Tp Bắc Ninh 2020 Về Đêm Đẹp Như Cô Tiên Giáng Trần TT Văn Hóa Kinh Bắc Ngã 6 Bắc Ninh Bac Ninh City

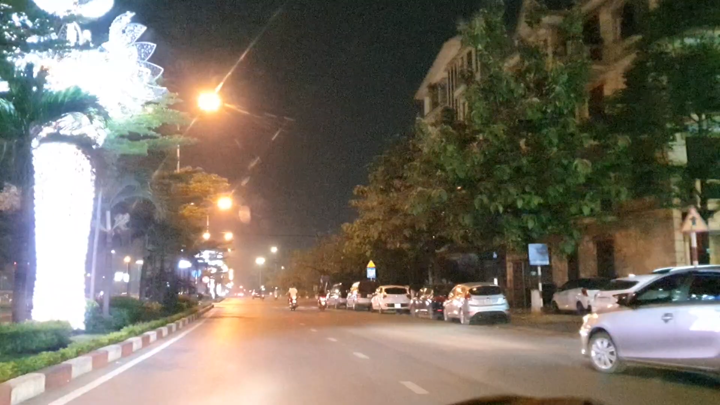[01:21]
Quay lại cái khu quảng trường, à, khu trung tâm văn hóa Kinh Bắc, là một vài vòng xem có gì hay.
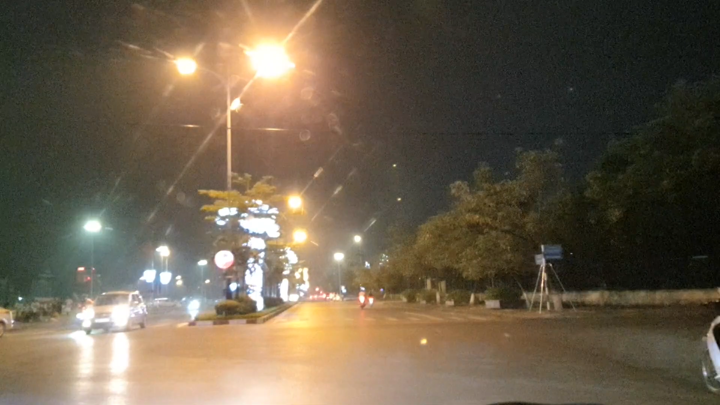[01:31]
Đây, bắt đầu từ đây, đây là quảng khu trung tâm văn hóa Kinh Bắc.
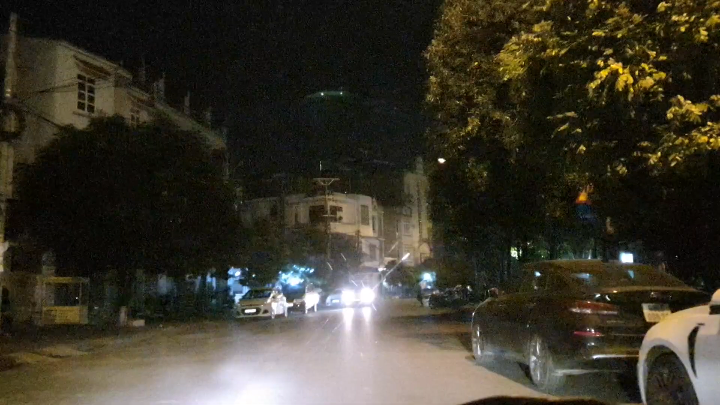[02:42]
khu này cũng có này, cũng có bốt bán hàng tự động này. Đấy, mọi người uống nước mía rồi nói chuyện rồi.
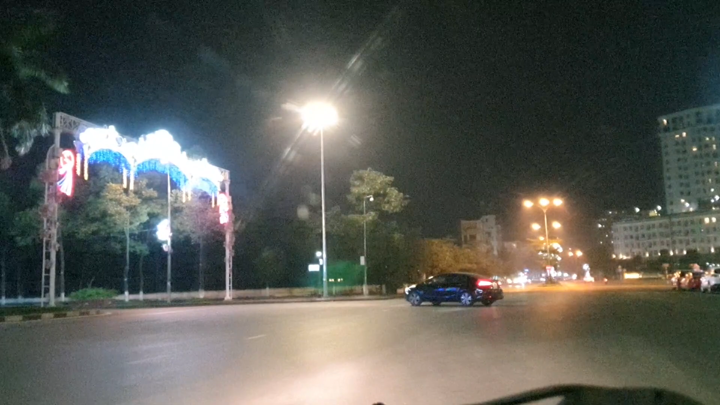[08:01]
Tại vì điện thoại của mình nó cũng qua buổi tối nó không đẹp bằng ban ngày.
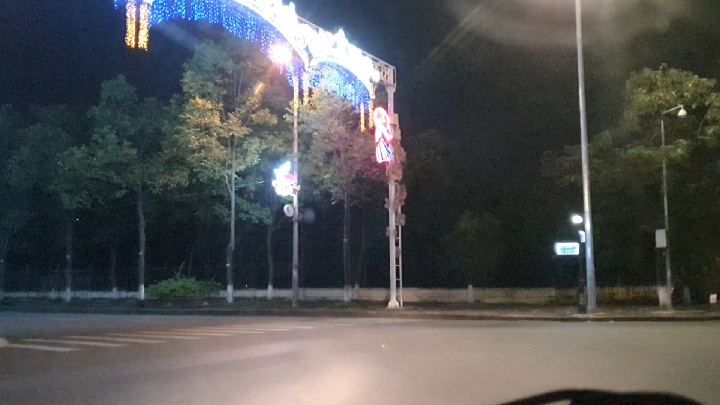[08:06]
Nhưng mà bạn có thể cảm nhận xem rất là lung linh luôn này.
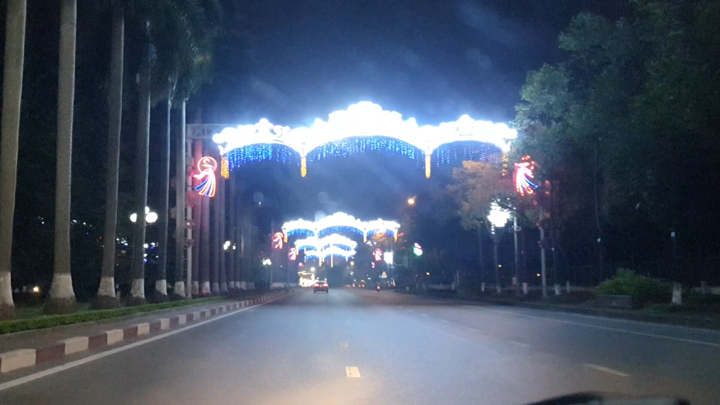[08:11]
Đấy. Đường phố trang hoàng, ánh sáng lung linh từ khu Kinh Bắc này đến hết đường hết đến cột đồng hồ luôn các bạn. Nó đều như này luôn. Mỗi một đoạn đường thì trang hoàng theo một kiểu khác nhau. Đấy, bạn từ chỗ này đến từ tượng đài Lý Thái Tổ đến trung tâm văn hóa Kinh Bắc một kiểu, từ tượng đài này đến ngã sáu lại một kiểu khác nhau.
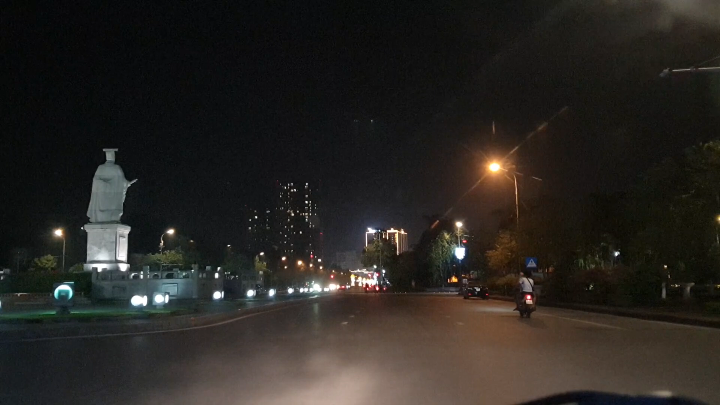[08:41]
Đây là tượng đài Lý Thái Tổ các bạn.
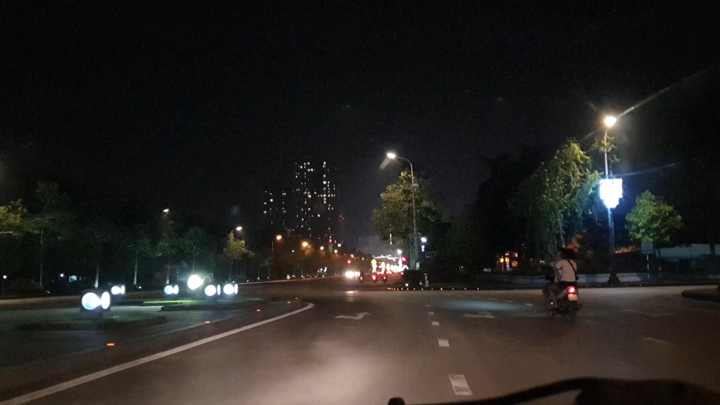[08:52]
Chuyển về Trung Ca 6 này rồi hướng cột đồng hồ này rồi xuống khu Cát Tường thì nó đông vui hơn. Còn trung tâm văn hóa Kinh Bắc này tổ chức các sự kiện như hát quan họ thứ thì là đằng này thôi,
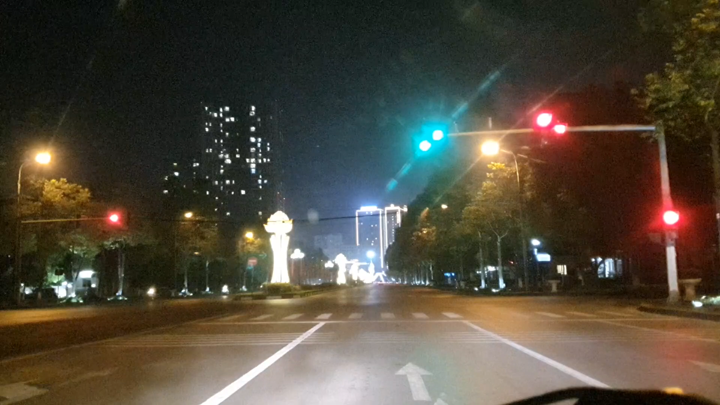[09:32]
Đấy, các sở ban ngành bên kia là sở giáo dục, thì là khu này là khu kiểu hành chính ấy. Còn từ bên là sáu hất về đằng kia thì nó kiểu như là cái một cái khu quy hoạch theo cái kiến trúc mới, nên mỗi một cái khu nó khác nhau. Hất đằng này thì gần như không có các cái tòa nhà cao tầng, toàn các cái sở xây cao nhất đây chắc mình nghĩ là 4 5 tầng là cùng thôi.
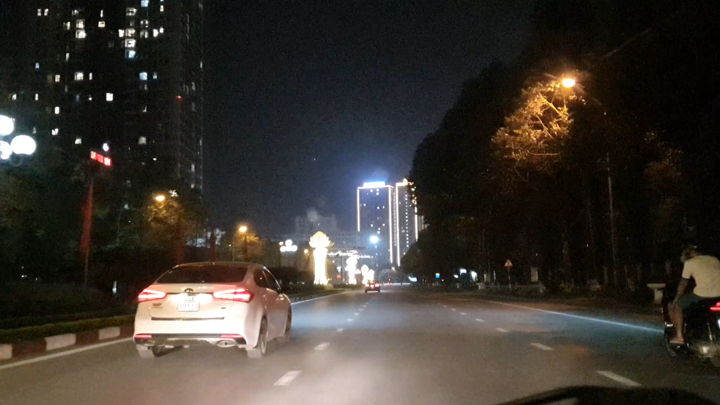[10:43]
Hôm mai là mùng 2 tháng 9 các bạn, hôm nay là thứ mấy nhỉ, mai mùng 1 tháng 9 sáu các bạn. Ngã sáu nó có biểu tượng như một con rùa, nó gồm đầu chân bốn chân, nó rất là giống một con rùa các bạn. Đấy. Đi các hướng.
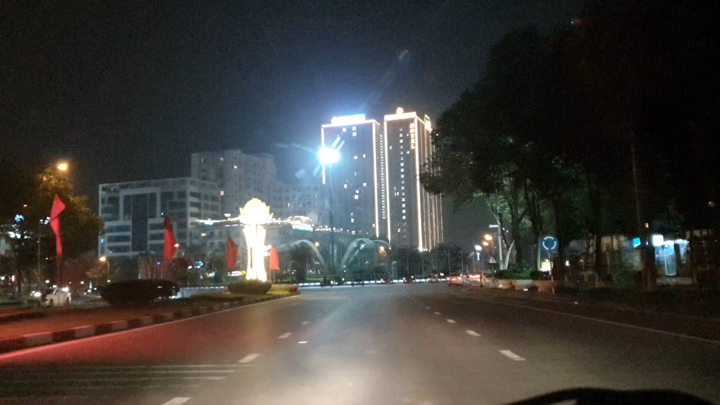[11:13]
Đây chính là ngã sáu các bạn nhé. Thì vào các cái nhánh của các cái phố khác nhau thì đều trang trí khác nhau. Ví dụ cái biểu tượng cái Fashion Street kia. Phố chuyên kinh thời trang họ phân định nhỉ, đây phố này à, thì để họ tập trung bán các cái sản phẩm về thời trang, nó mô giống kiểu như là Hà Nội các bạn, có những cái phố bán đặc trưng như hàng trống bán gì, hàng da, hàng mã, phố thuốc bắc bán cái gì.
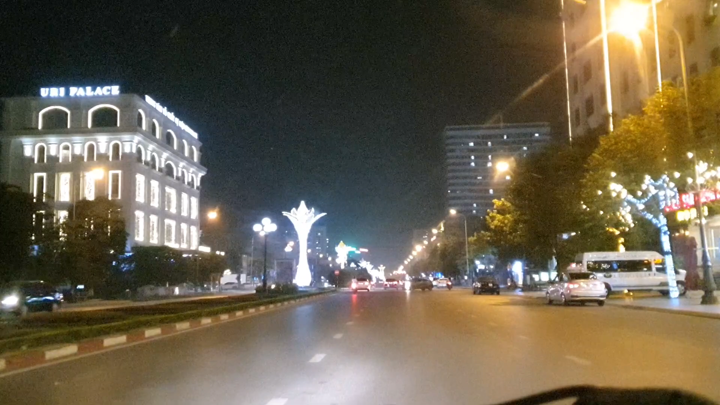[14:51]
Uri Place. Ồ, cái tòa nhà này ban ngày không có đèn, ban tối đẹp thế nhỉ. Sảnh Đại Cát, sảnh Hoàng Đạo, ban ngày ban tối mỗi một thời điểm nó có lấy có vẻ đẹp khác nhau. Mình đang nói tiếp cái vấn đề mà trẻ con bị bắt ấy, thì thành phố mà các thành phố hoặc là các khu trung tâm mà xây dựng ở cái vấn đề như là các cái
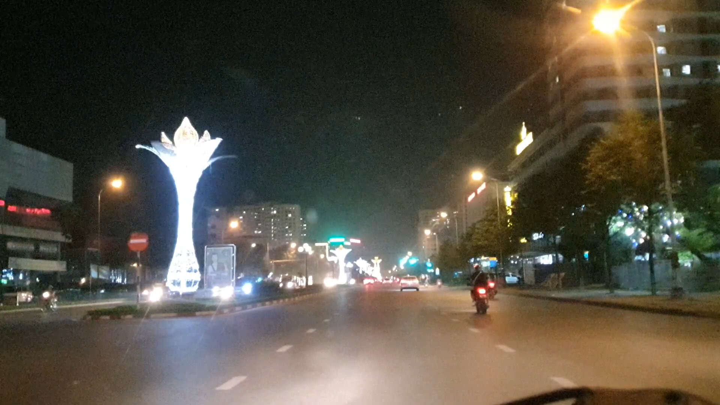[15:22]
về an ninh camera thông minh nhận diện khuôn mặt rồi nhận diện biển số xe và các cái hướng rẽ đều có camera giám sát thì sau khi truy xuất lại thì nó sẽ rất là dễ cho tìm manh mối. Đây là đến Khuê Văn Các các bạn. Chắc mình đến đây thì sẽ quay lại thôi. Mình không đi được về đằng cuối đằng kia nữa bởi vì cũng còn đường còn một đoạn nữa.